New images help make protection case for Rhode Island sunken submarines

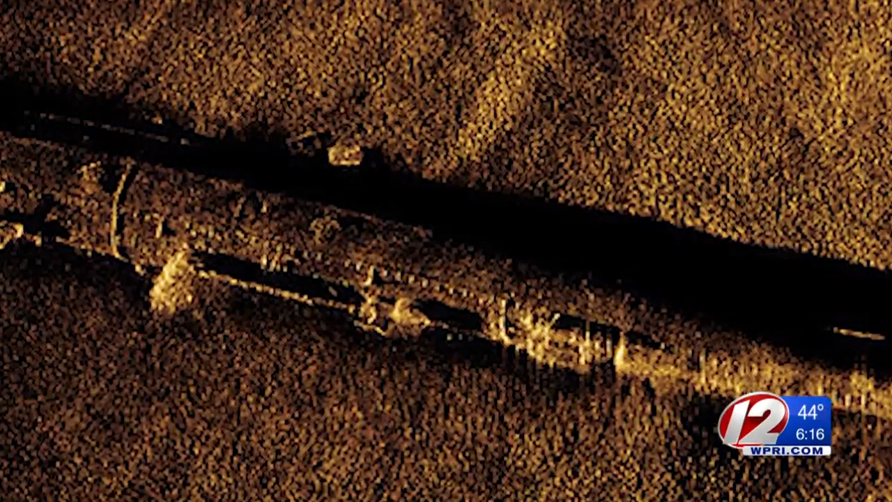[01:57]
THE TECHNOLOGY USED TO IMAGE THE SUBS USES MULTIPLE PULSES OF SOUND TO COLLECT THREE DIMENSIONAL AND HIGH RESOLUTION SEA BED IMAGERY.